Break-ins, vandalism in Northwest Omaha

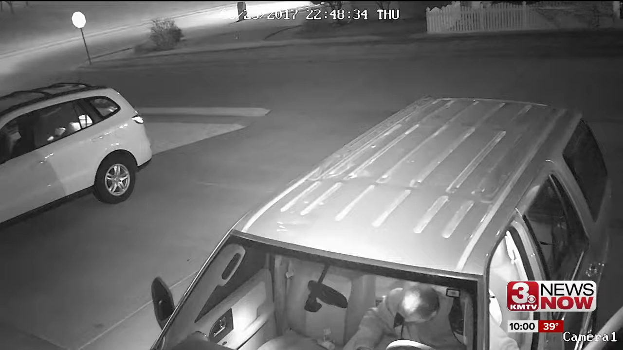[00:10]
Caught on camera, this man was caught breaking into cars in the Hillsboro neighborhood a few weeks ago.